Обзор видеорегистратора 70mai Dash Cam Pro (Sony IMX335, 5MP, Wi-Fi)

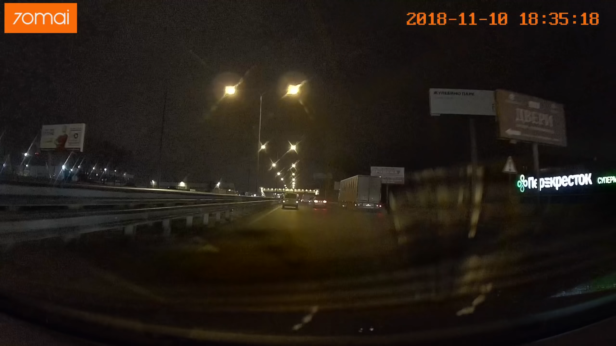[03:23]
он даже немножко высветляет картинку. То есть, показывает чуть больше, чем мы видим глазами. Это очень важно для видеорегистратора.
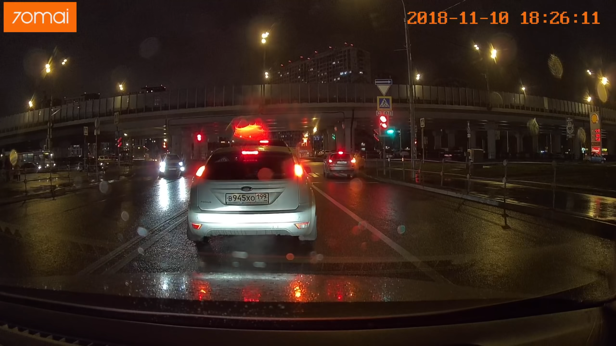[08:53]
Это получается за счет светосильной оптики. Ночью, соответственно, как и днем, заметно выше разрешения по сравнению с прошлой моделью.